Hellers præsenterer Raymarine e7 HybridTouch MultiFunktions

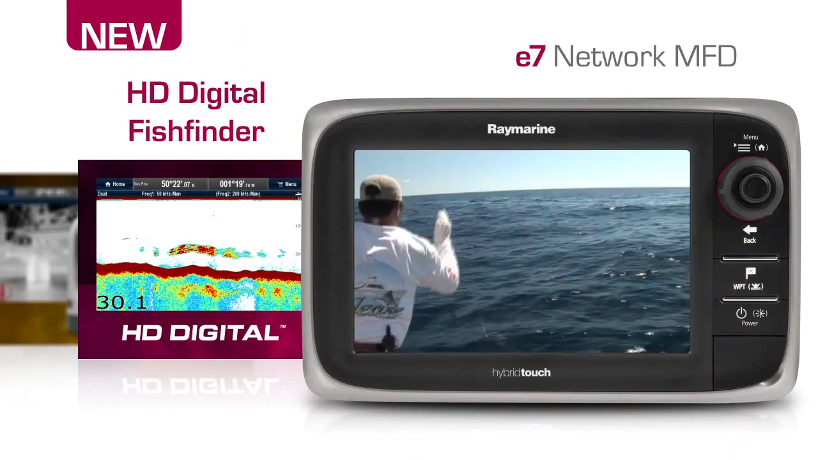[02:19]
A serious weapon in the hunt for fish, the E7-D combo is equipped with a built-in HD digital sonar. Feared by all species of fish, the E7-D targets them precisely and depicts bottom structure with amazing clarity.
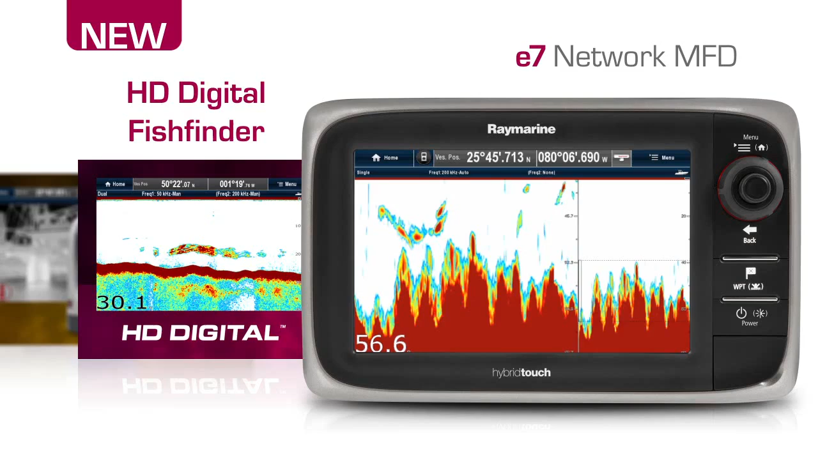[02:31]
Navigating at night just got easier with the E7 and RayMarine T-Series thermal night vision cameras.